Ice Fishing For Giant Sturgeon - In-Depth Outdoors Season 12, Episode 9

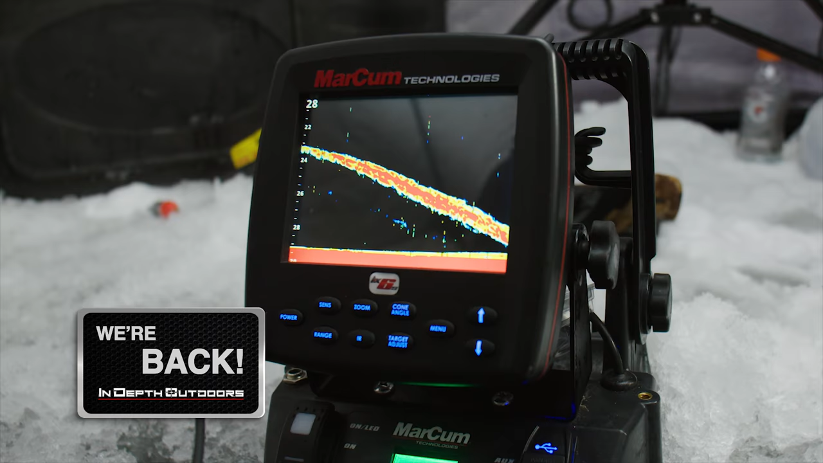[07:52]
That's a good mark, that's man. A he's on yours big too.
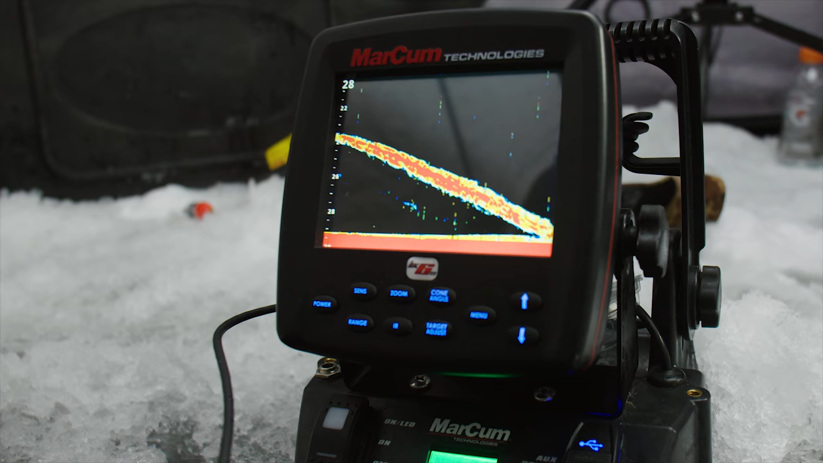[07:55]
Mark. So now we're just in the waiting game.
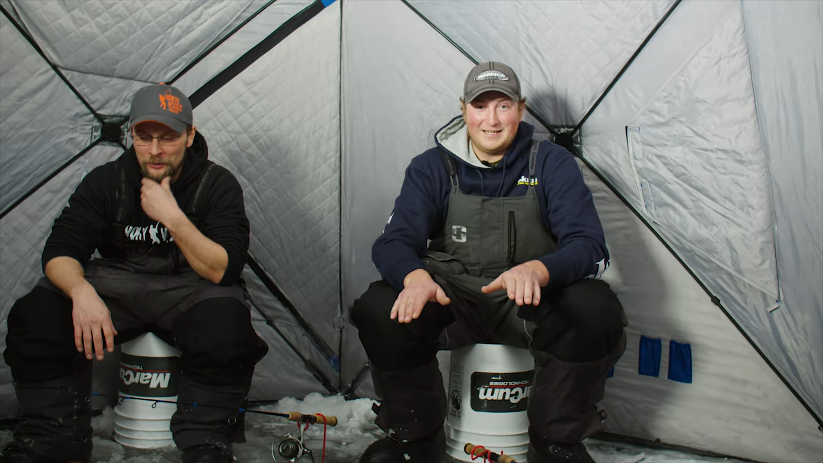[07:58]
We just got set up.
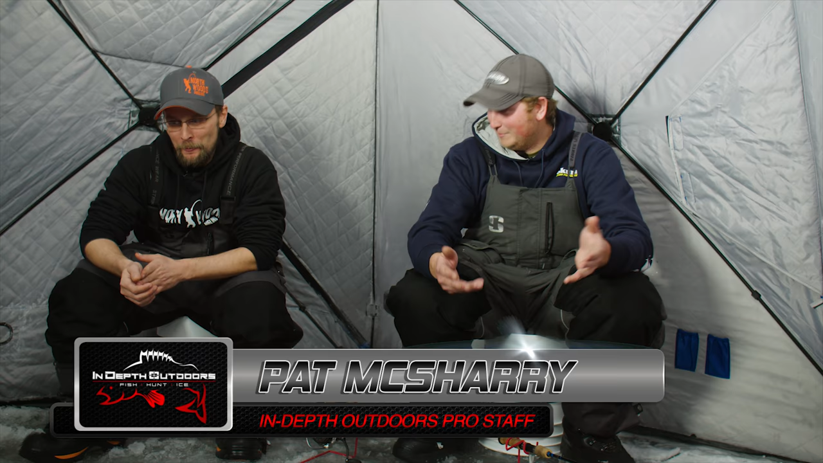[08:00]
What have we been set up for? Five minutes. Yeah. And we just had two big sturgeon swim through, but. And that one's a good sign because that one's right on the bottom. Mm-hmm. I think he's feeding.
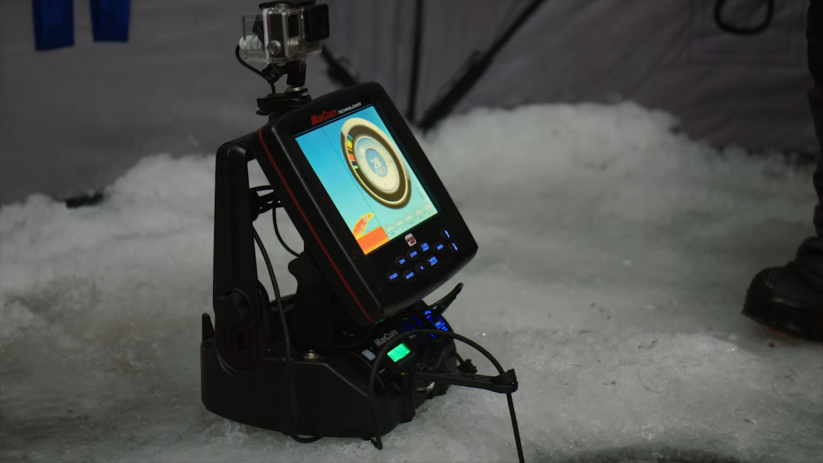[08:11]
That's what you want to see.
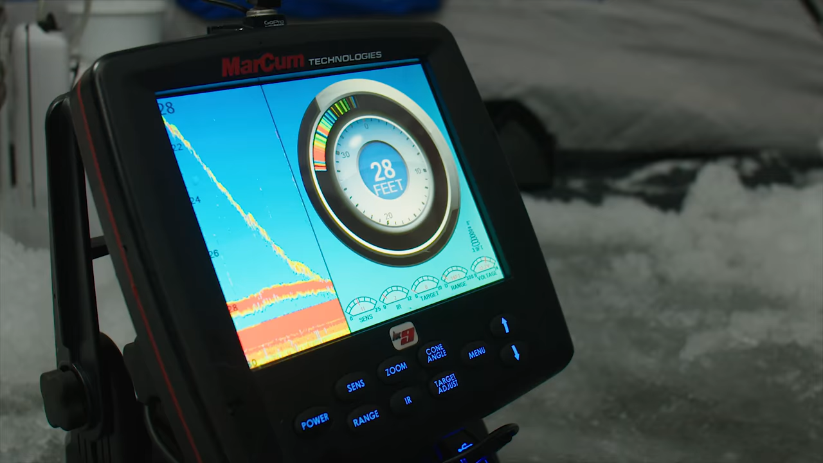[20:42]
I just dropped my bait down right on top of this fish.